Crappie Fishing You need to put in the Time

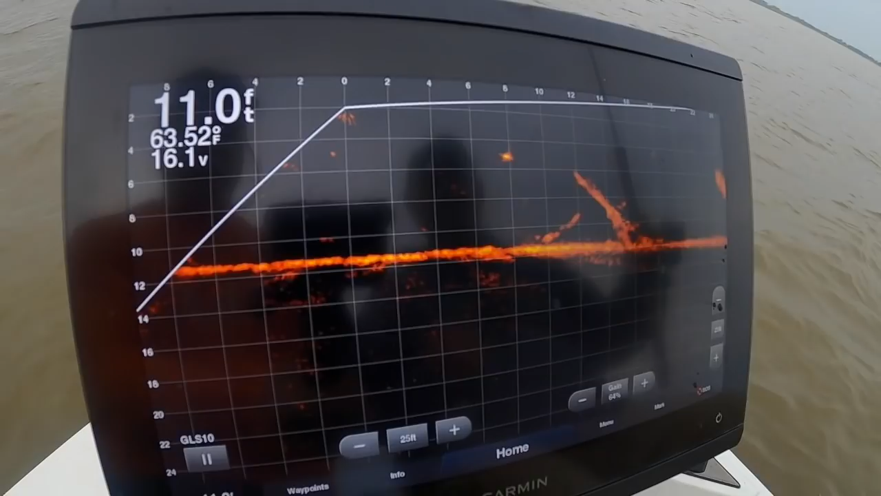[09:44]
On screen: depth 11.0 ft, water 63.52°F
And we're looking for a fish right now. You can see this is a smaller fish here. Marcus will drop on this guy just for demonstration purposes.
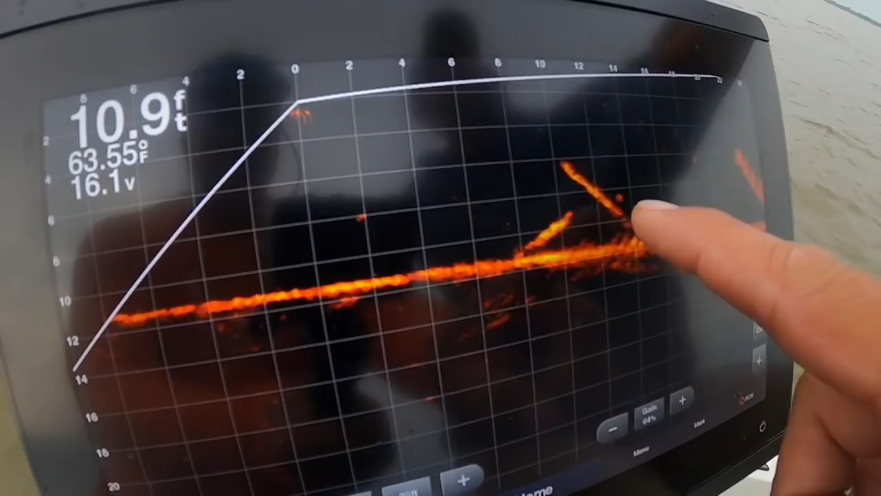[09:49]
On screen: depth 10.9 ft, water 63.55°F
And here comes Marcus right, there he is right there.
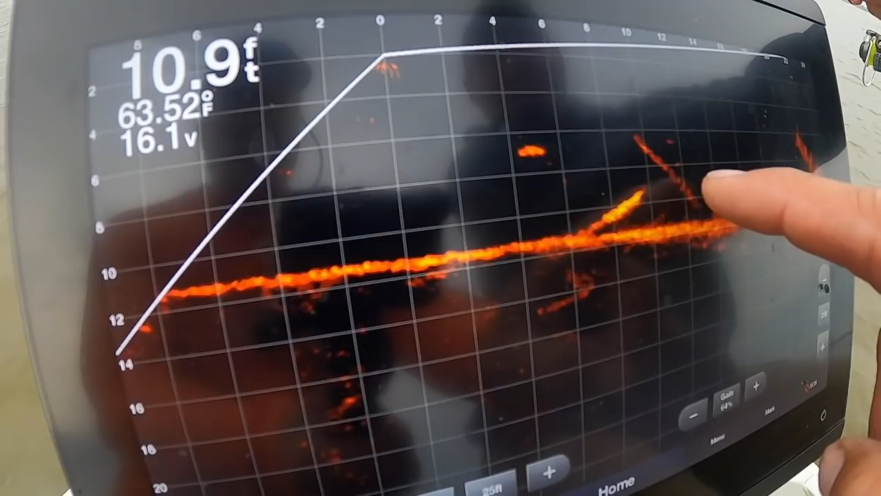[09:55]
On screen: depth 10.9 ft, water 63.52°F
And We're looking for some wag out of that guy, but we didn't get it. He missed him just a little bit to the,
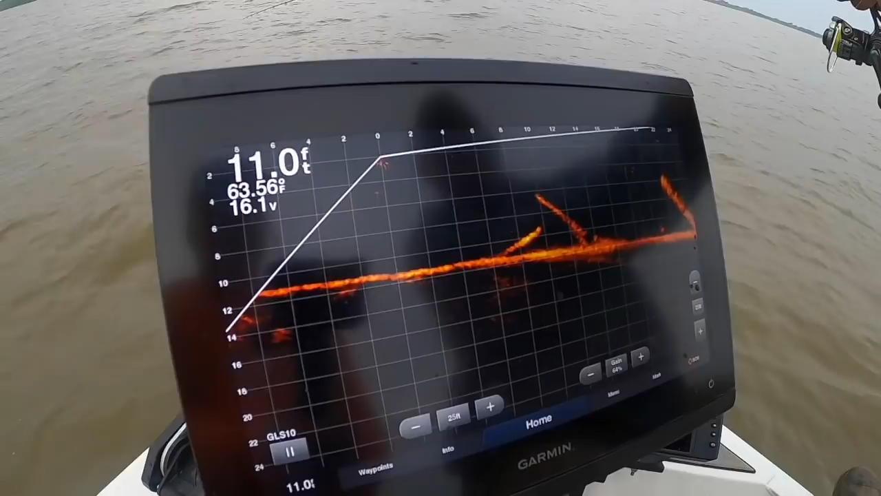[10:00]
On screen: depth 11.0 ft
maybe a little bit to the, I'm gonna, probably because we're coasting actually.
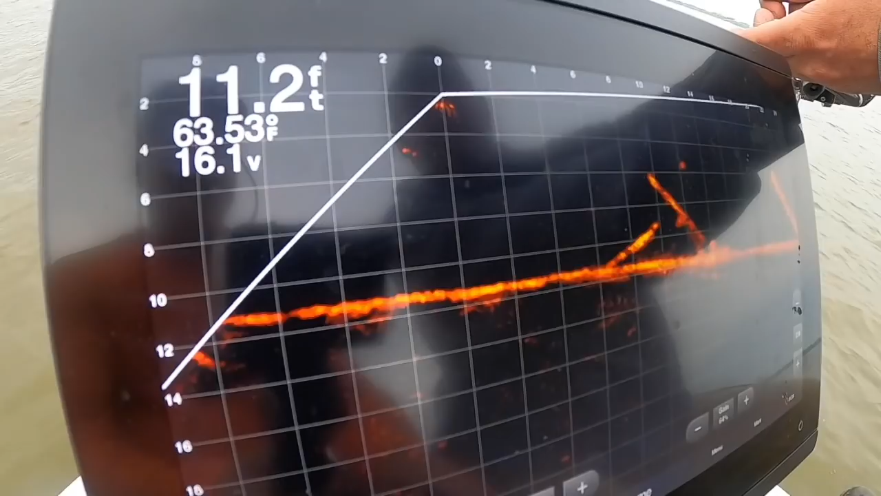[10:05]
On screen: depth 11.2 ft, water 63.53°F
See this guy moving in? There's a fish moving in right there.
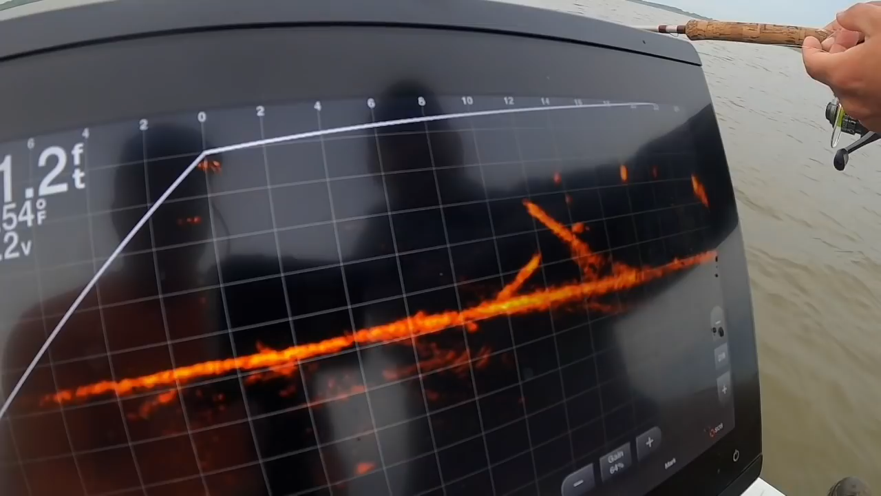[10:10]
And what Marcus is doing is he's looking at, that guy will take it. Boom, oh. You saw that action? That guy took after it.
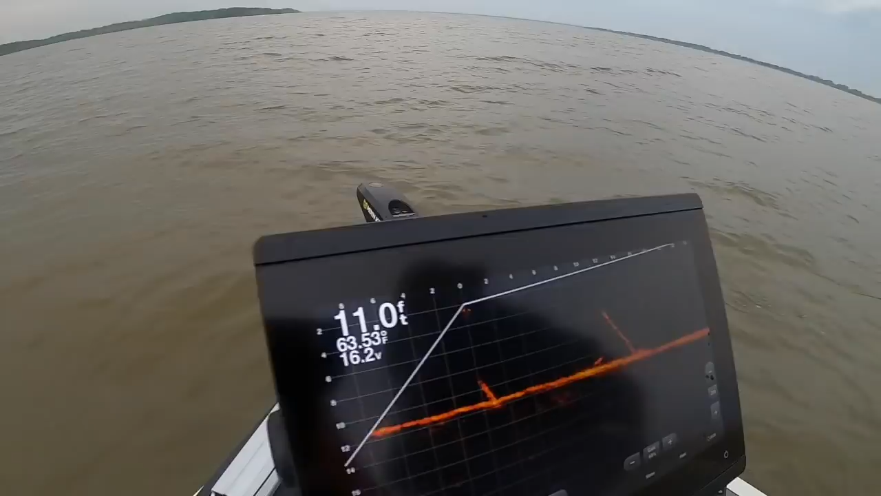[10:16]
On screen: depth 11.0 ft
A lot of fun. So we're gonna move into a shallower area that has the similar structure.